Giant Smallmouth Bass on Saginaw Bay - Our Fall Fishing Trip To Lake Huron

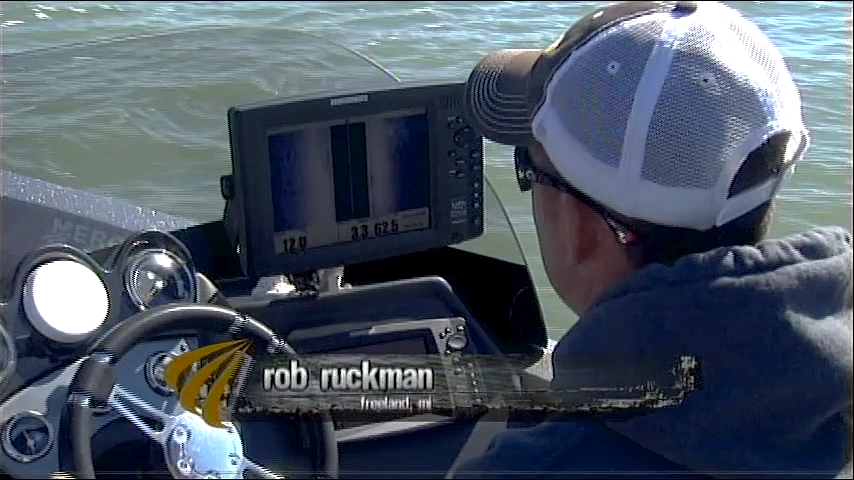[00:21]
side image technology I'm gonna look on the bottom it's gonna give you structure to
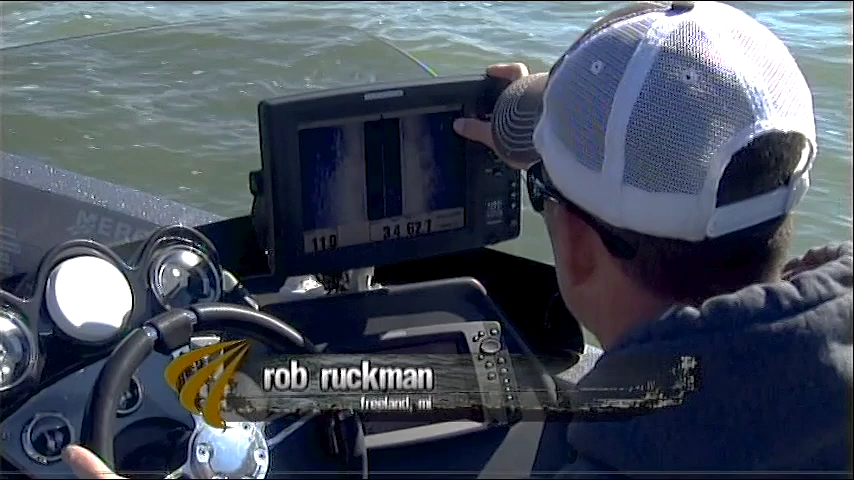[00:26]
the left and right and you can actually see the fish small detail clam beds or whatnot you zoom in
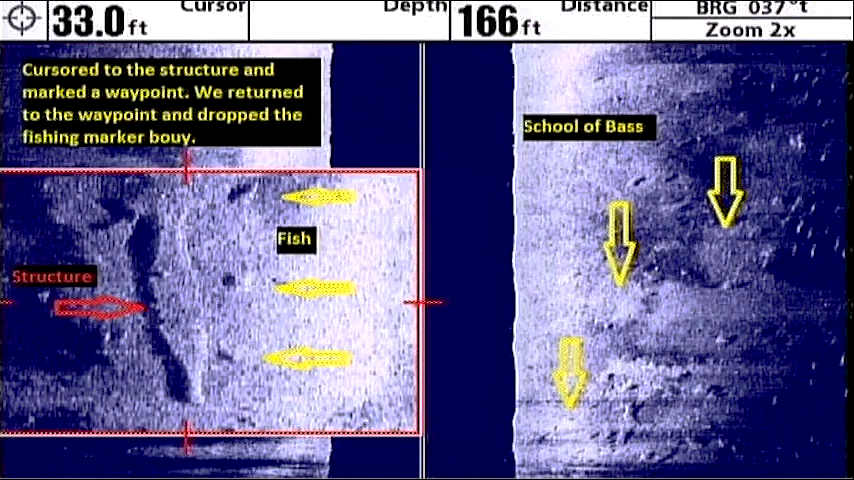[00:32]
here you can see what I got some structure laying on the bottom of the ground here we can see possibly a few fish laying around that and that's where we're gonna give us that's we're gonna give our first start today
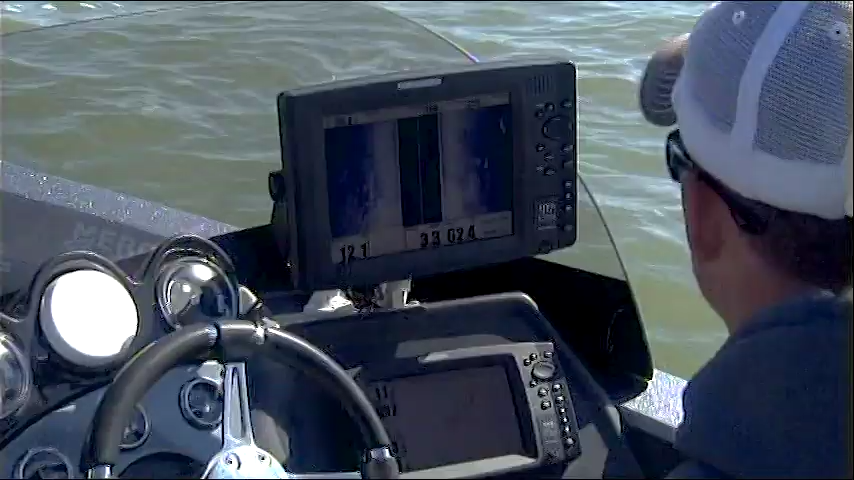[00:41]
so once we locate